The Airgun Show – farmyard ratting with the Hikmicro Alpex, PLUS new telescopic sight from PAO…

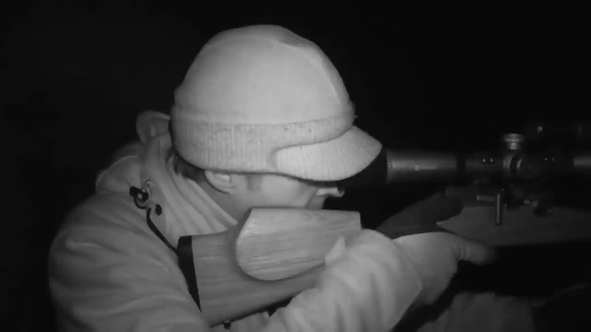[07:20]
Was a close one. I was just scanning through the site and there it was, less than 10 meters away from me,
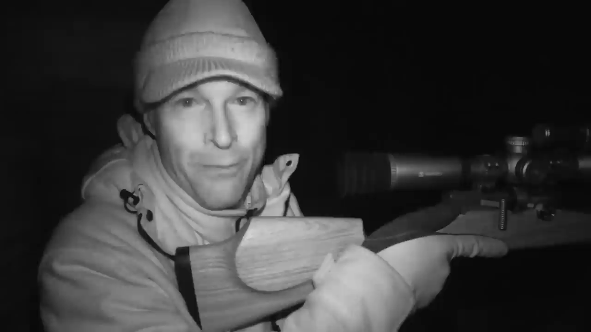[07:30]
and actually had to refocus for it. Now, it's surprising just how close stuff will come out, you know, when you're sat here quiet in the dark,
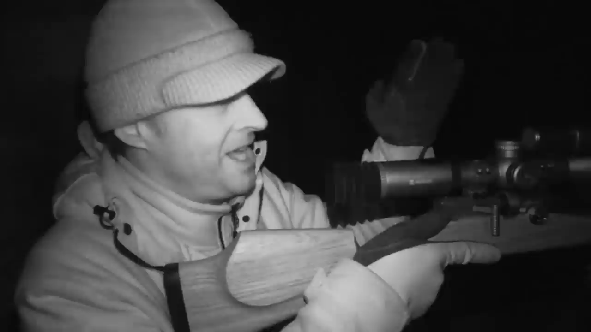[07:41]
and of course you can see the light from the illuminator because we're using a night vision video camera, but I'm sat here in complete darkness and most of these rats just aren't aware of the fact that I'm here.
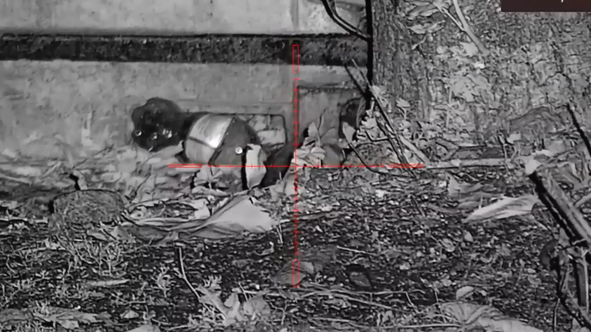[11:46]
And there's another one. Got to say, it has turned pretty slow now, and that's no great surprise. We've shot quite a few rats from a single spot now, so it's inevitable that A, I'm thinning them out, and B, any remaining ones are getting pretty wary. So I'm going to make that do for tonight, but I just really want to say, and I've waited a little while to get my hands on the Hikmicro Alpex,
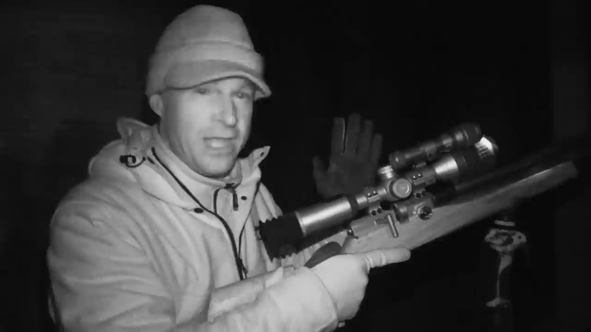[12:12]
and it has been worth the wait. It's performed really well this evening. I'm really happy with it. Right, I've got quite a few rats to get picked up and moved over onto the fire site, so I'm going to get going.